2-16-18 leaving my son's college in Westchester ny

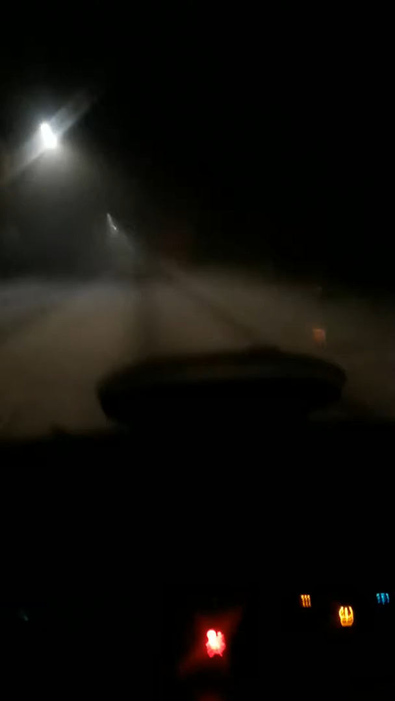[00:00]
City slickers trying to get to the highway over here I'm doing 20 miles an hour oh maybe I should put on my I-beams yeah maybe I should ride with my I-beams on I'm not in a rush I already saw my son he was going out with his